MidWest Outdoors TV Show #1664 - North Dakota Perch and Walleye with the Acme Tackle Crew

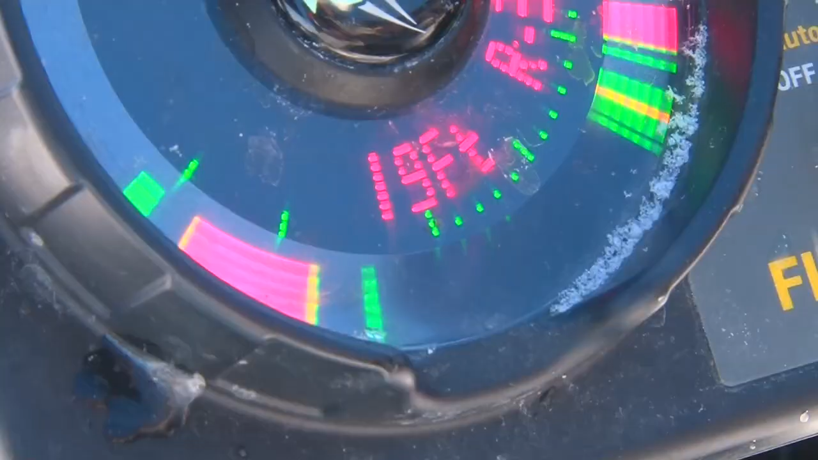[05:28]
I put my transducer in the water and they're still sitting there. Ha, ha, ha.